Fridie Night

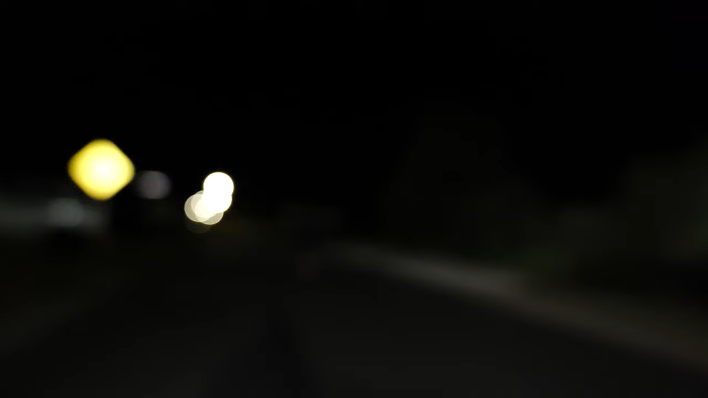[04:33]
I can't even see you It's just blurry as fuck